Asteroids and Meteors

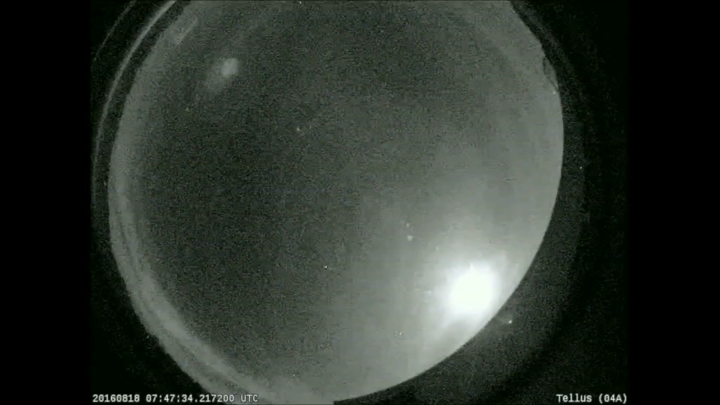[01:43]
so what you're looking at now are meteors it starts out on August the 18th and just keeps on going as I've always told you guys about the asteroids and meteors I've always been honest with you they happen all the time um the only reason we're paying attention to them now is because of the Nibiru system um but if you'll notice on some of these um meteors usually fall down to the ground some of these are going up just saying
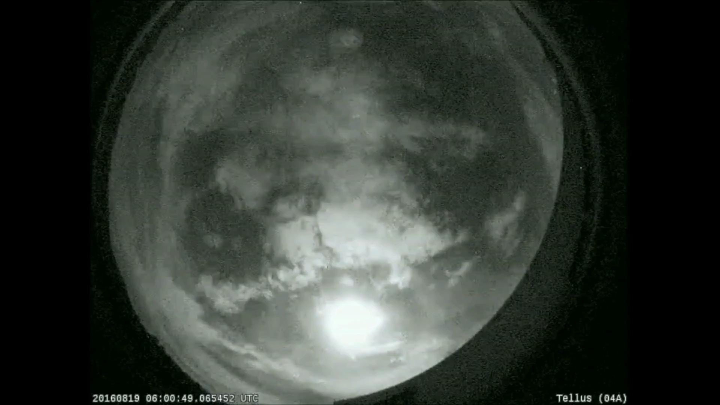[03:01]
this space rock is slightly bigger than the object that exploded over the Russian city of Chelyabik I can't pronounce that I don't speak Russian um remember that happened on February 2013 it injured more than 1,200 people that one was going sideways that one was going up that one was going up